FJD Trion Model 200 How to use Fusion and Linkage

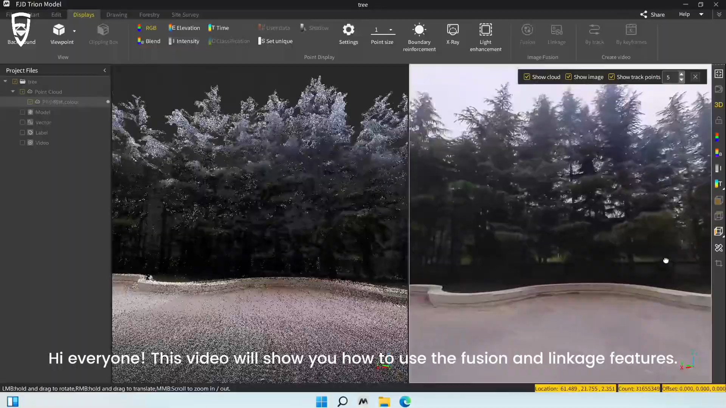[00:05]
These two features are mostly used to fuse Point Cloud data with image data and enhanced data visualization.
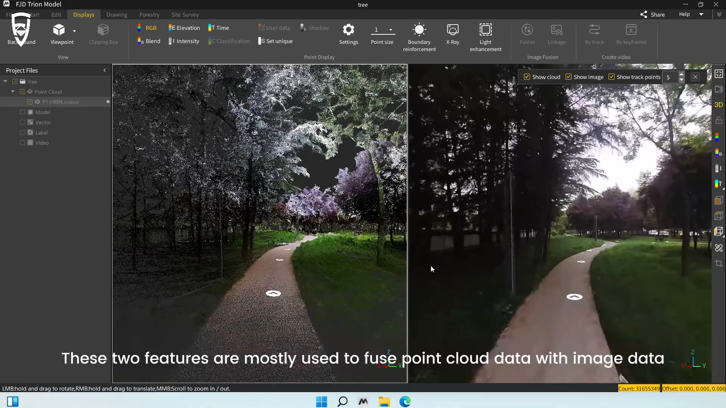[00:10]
This allows you to view the on-site environment more intuitively.
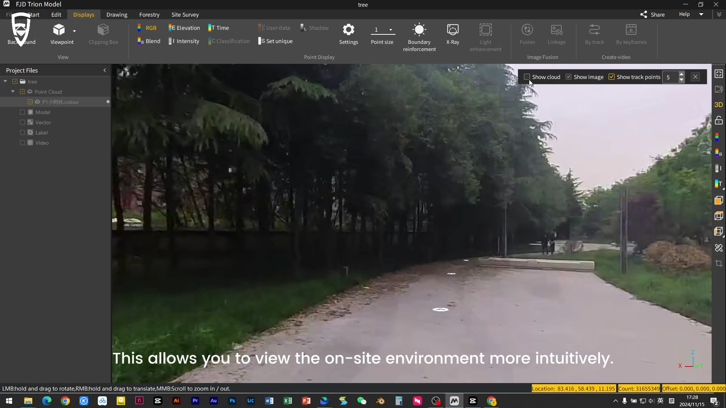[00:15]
The first part is about the Fusion feature.
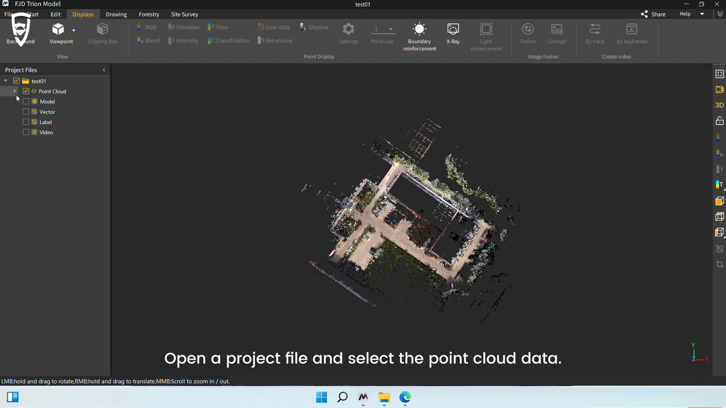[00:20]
Open a project file and select the Point Cloud data. If the Point Cloud status is in red, the configuration file is not loaded. Right-click on the Point Cloud file to display Add Configuration File.
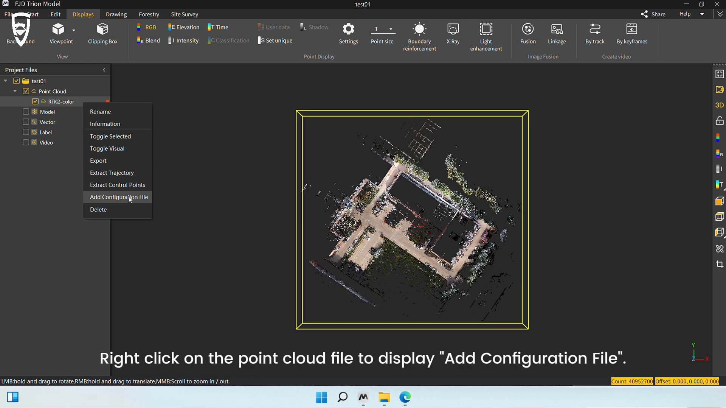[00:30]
Click to select a configuration file.
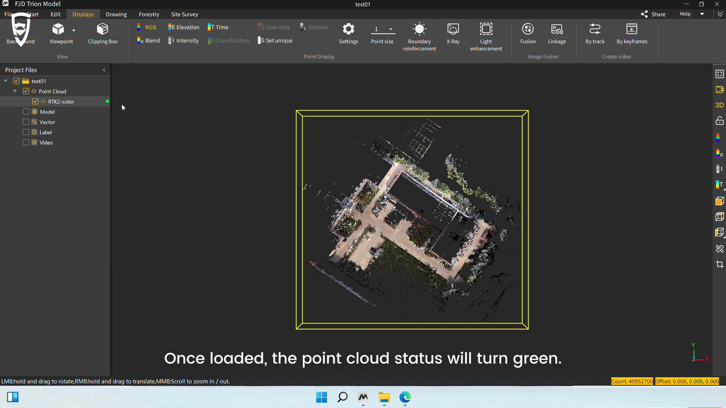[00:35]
Once loaded, the Point Cloud status will turn green. Select the Point Cloud file.
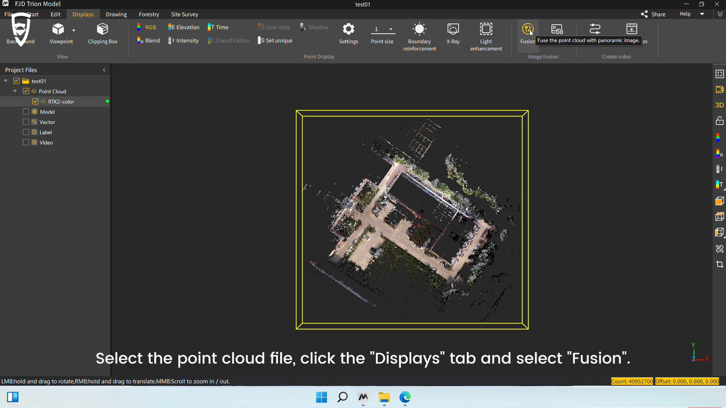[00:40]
Click the Displays tab and select Fusion. On the Image Fusion pop-up window, select the required image data file.
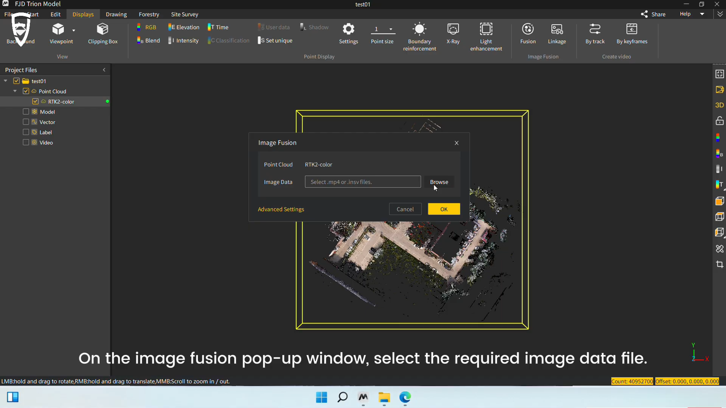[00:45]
The file format can be .mp4 or .insv.
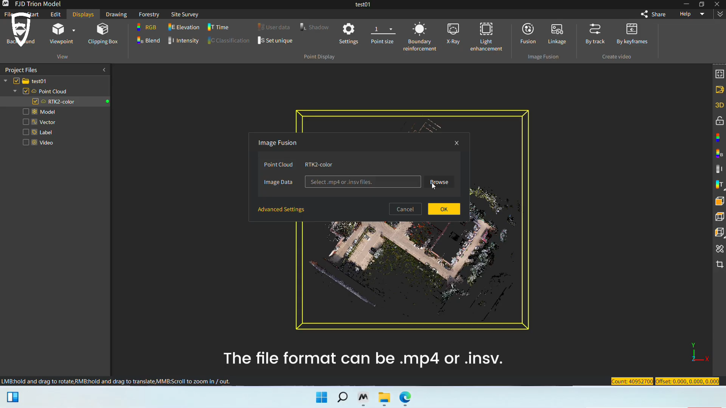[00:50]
Let's select the corresponding .mp4 file. Please note that the Fusion function needs to load the color .fjdata configuration file generated after the
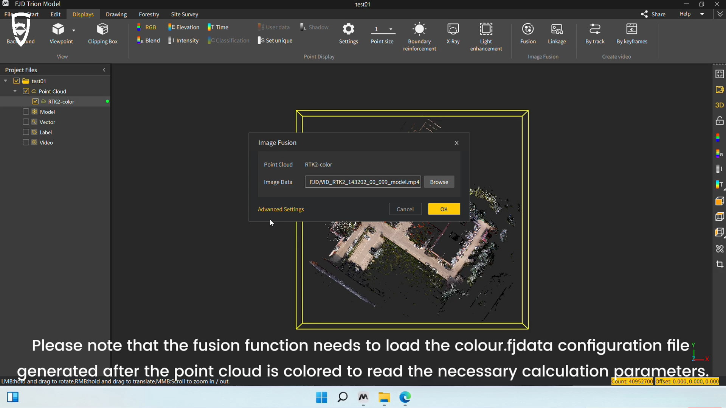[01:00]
Point Cloud is colored to read the necessary calculation parameters.
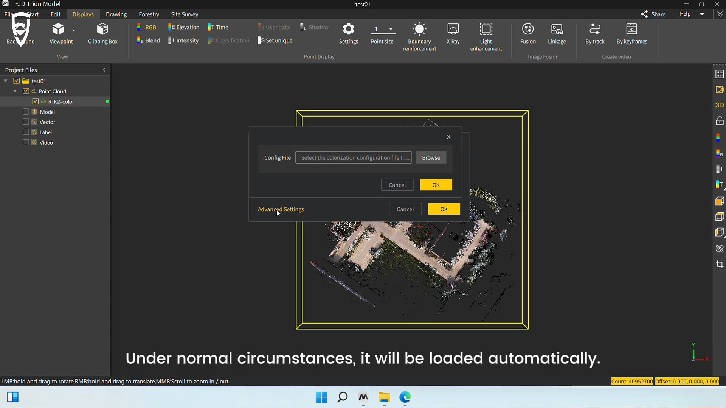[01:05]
Under normal circumstances, it will be loaded automatically.
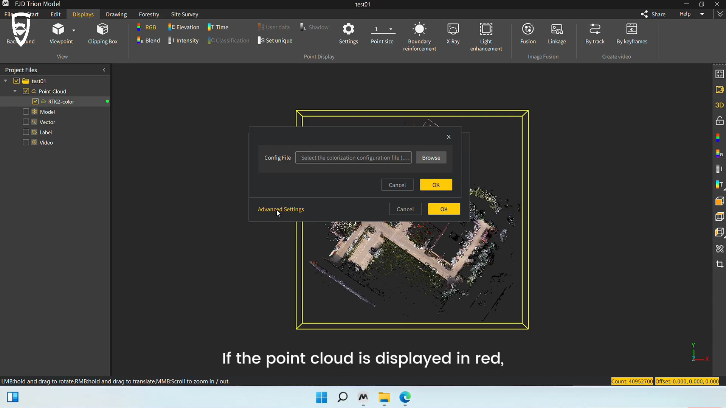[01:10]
If the Point Cloud is displayed in red, the color .fjdata configuration file must be loaded for the Point Cloud. Advanced settings also support the separate loading of .ini color configuration files.
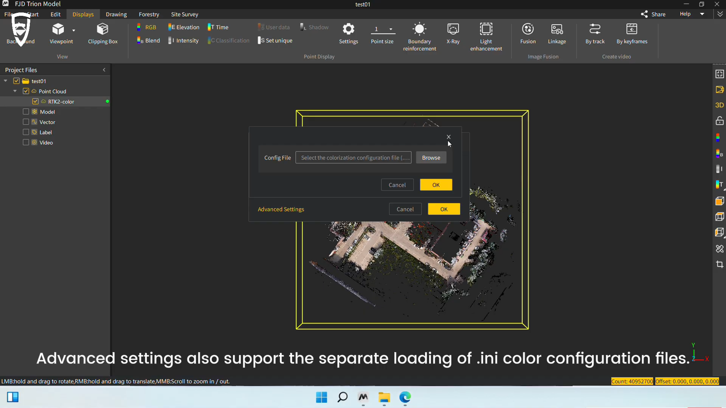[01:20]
Click OK and wait for the Fusion to complete.
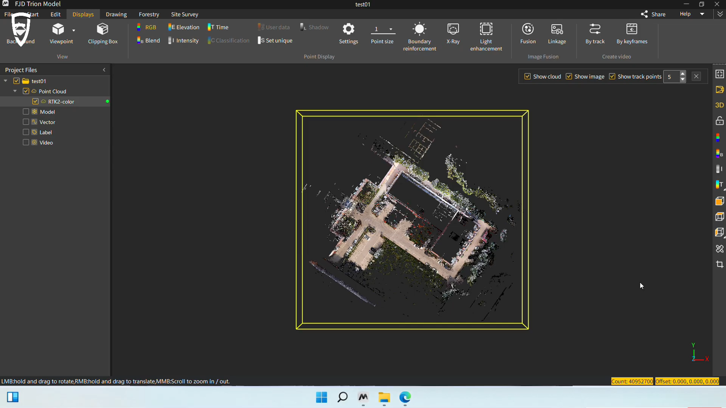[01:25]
Once done, click the track point on the ground to view it. You can also scroll the mouse to switch different viewing angles.